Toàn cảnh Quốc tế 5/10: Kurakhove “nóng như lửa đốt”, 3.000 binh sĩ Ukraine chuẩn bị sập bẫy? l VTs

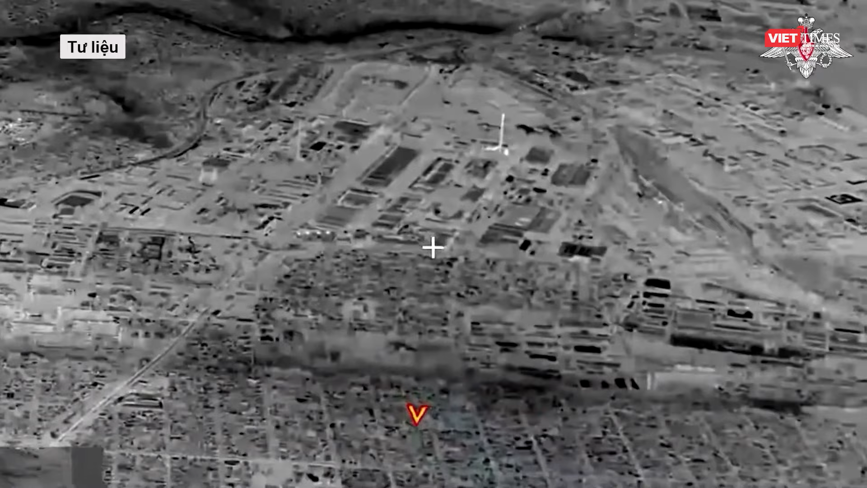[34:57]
Cơ sở này đã bị xóa sổ chỉ trong một đòn tấn công duy nhất.
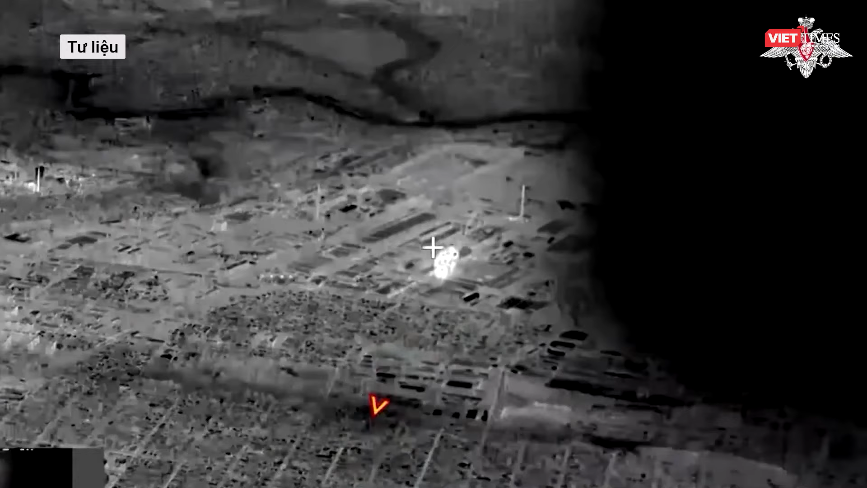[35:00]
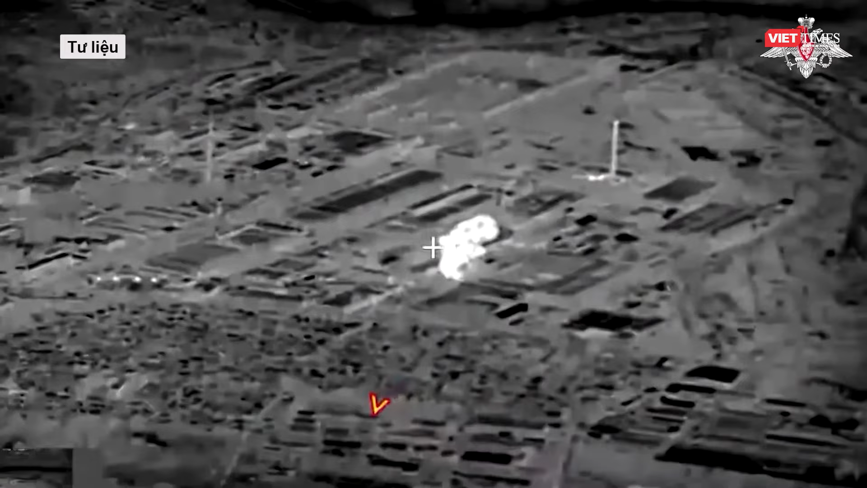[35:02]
Kho đạn nói trên nằm ở làng Ragniv-Echkurachov,
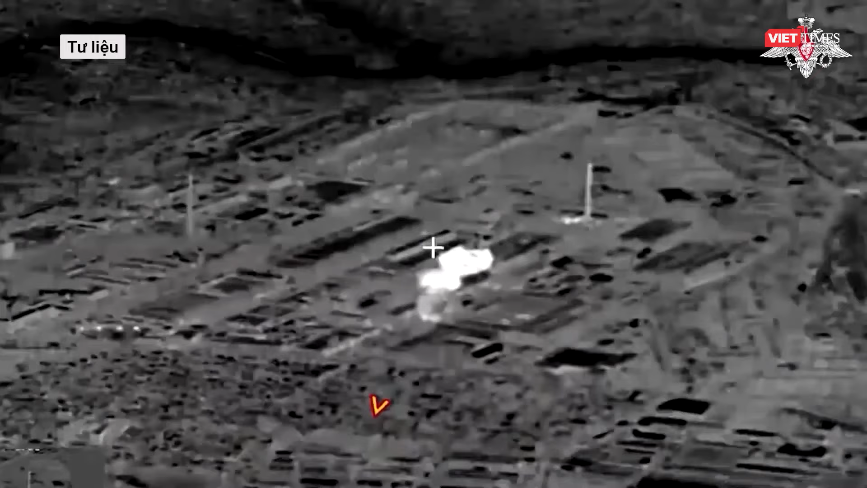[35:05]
một trung tâm hậu cần của Ukraine, khoảng 23 km về phía Tây.
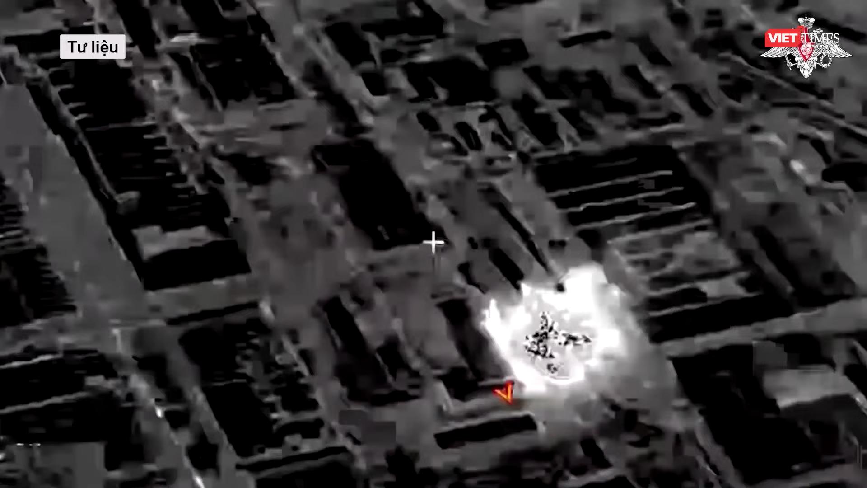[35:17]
Đoạn video do Bộ Quốc phòng Nga công bố trên Telegram cho
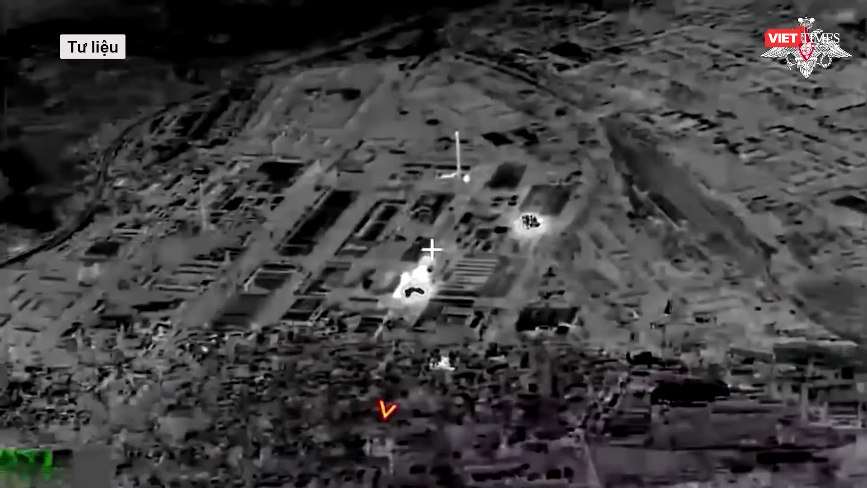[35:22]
thấy quả bom được thả xuống một cụm toàn nhà ở Ria Ratlip.
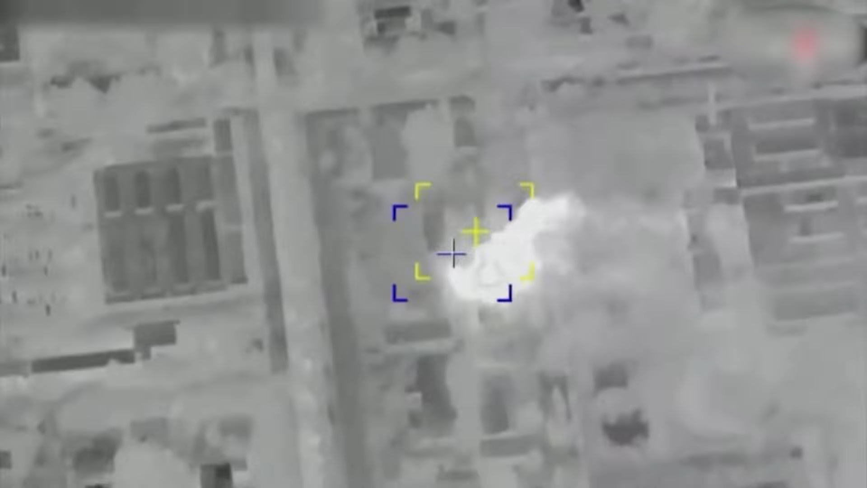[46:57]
5 xe vận chuyển và nạp đạn,
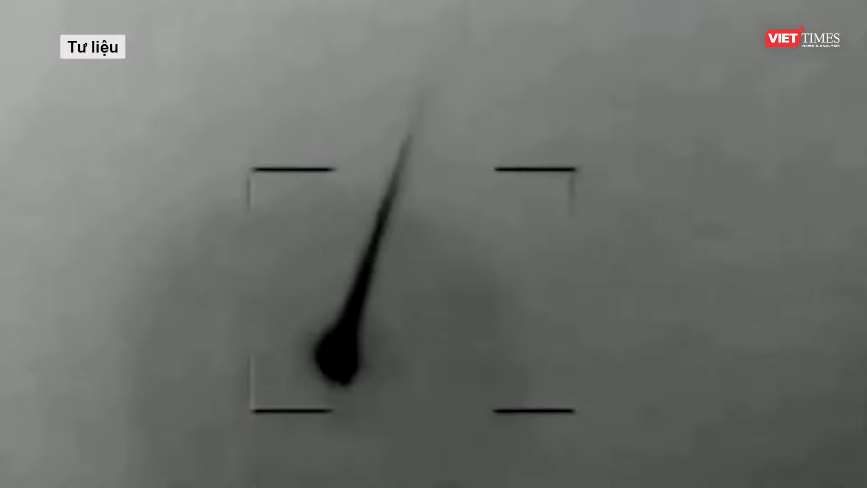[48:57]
Hệ thống này sử dụng radar để xác định vị trí của các tên lửa, máy bay không người lái,